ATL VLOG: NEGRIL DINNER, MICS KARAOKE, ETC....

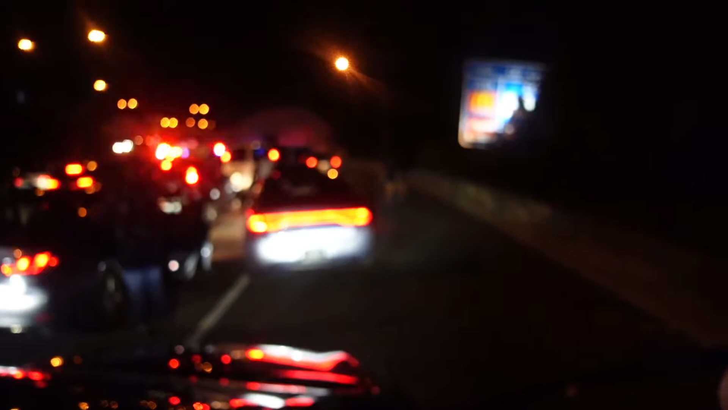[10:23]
Bro, and now we need gas. Bro, we're never leaving. Bro, not 10 minutes her around. Look at the clip. She could turn around and do this. This is crazy, y'all. The fastest route, so that accident must have just happened.